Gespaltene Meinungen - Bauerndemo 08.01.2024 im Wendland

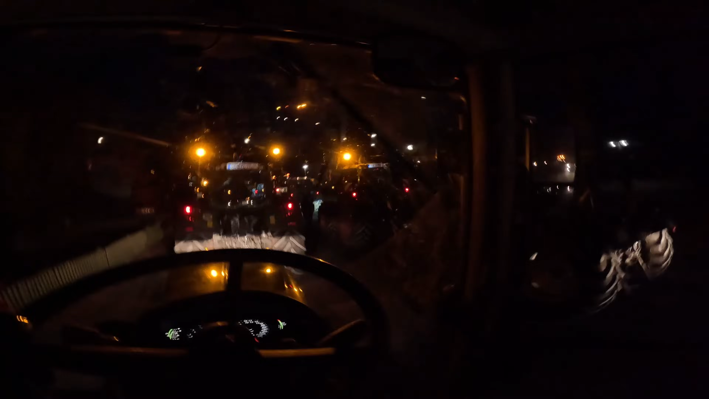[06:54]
Wir sitzen auf unseren Treckern, wie ihr seht, nach hinten ist frei. Rettungskräfte, falls wer kommt, kann immer durch.